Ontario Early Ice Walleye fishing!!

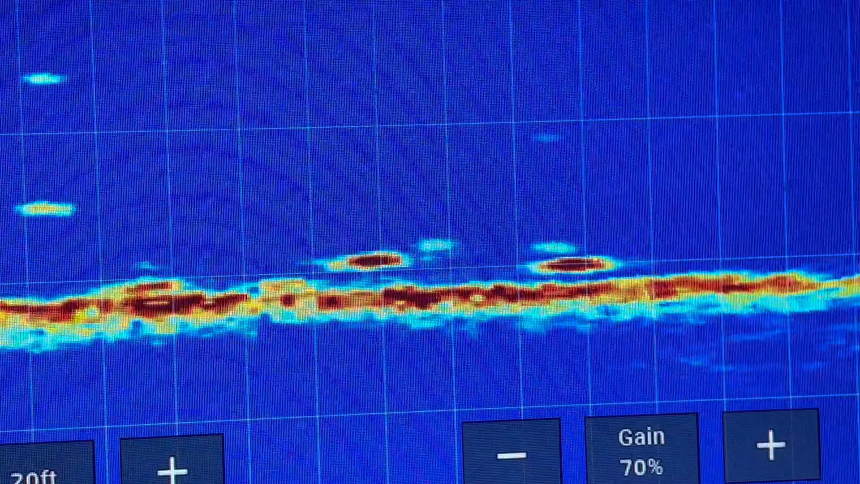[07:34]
All that is fish right there. There's a fresh one coming in on the left. Except for that. That's Jenna's line. There's a fresh one coming in the left. Yep. He's gonna eat your dead snake. We got fish there.
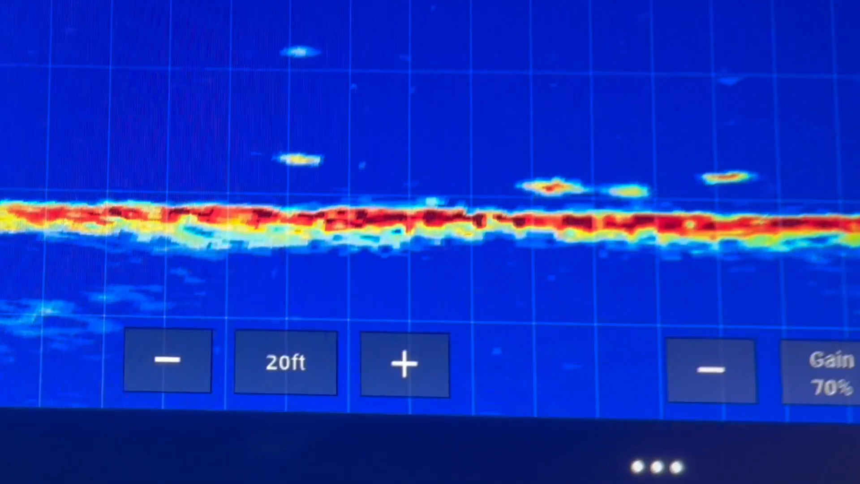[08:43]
There was, the big one that we just saw was spanning four. So if you can imagine four of those widths. It was, it was big.
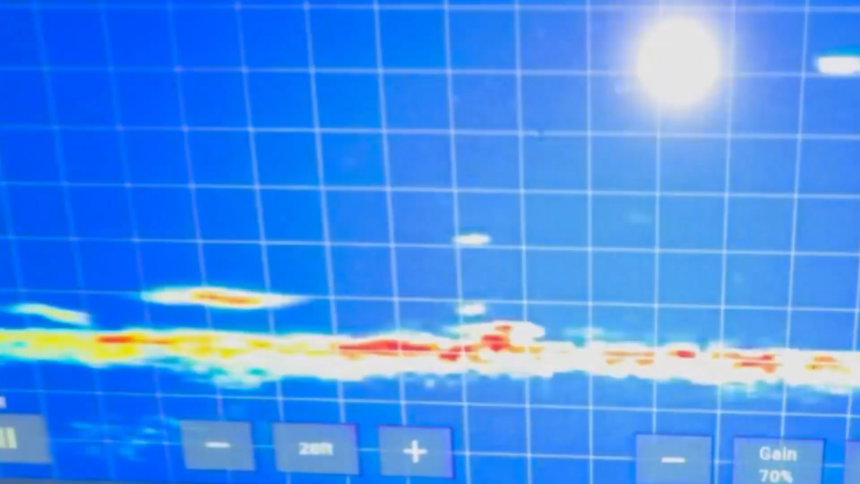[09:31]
Hit it. Yeah, yeah, yeah. Hit it. Come on. He's going right for it.
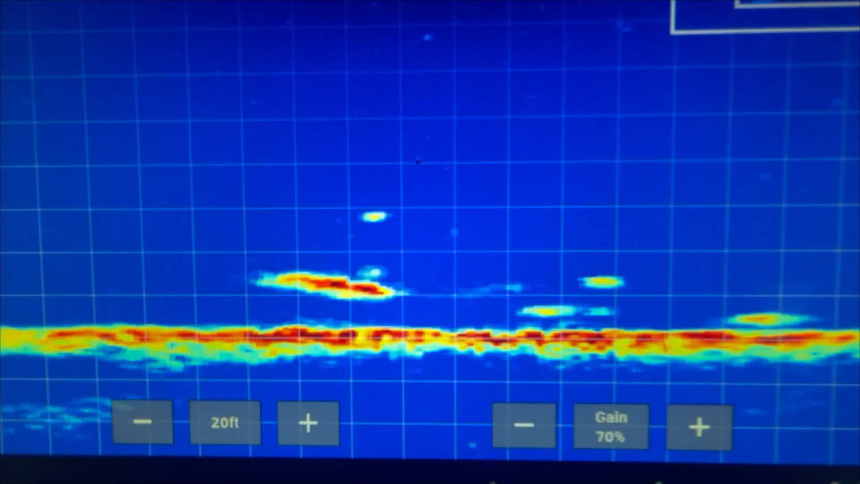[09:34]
He won't hit it. That is big, dude.
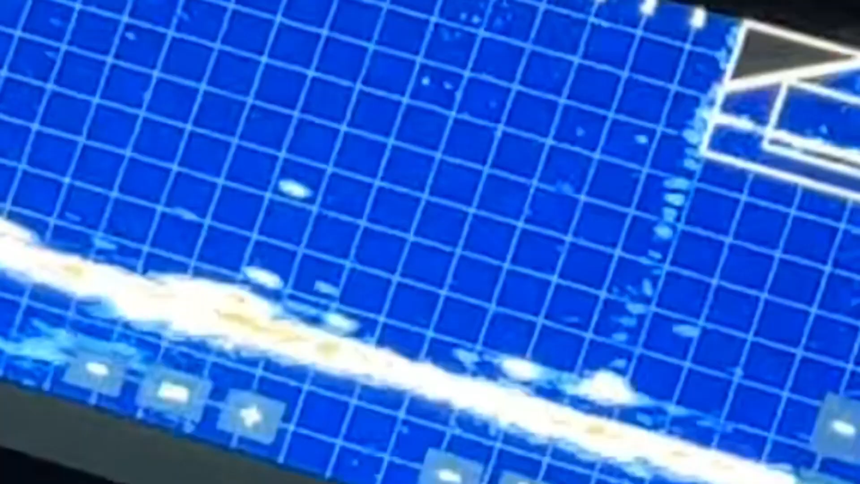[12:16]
Go up and grab it. He's coming up for me. Yeah, get her.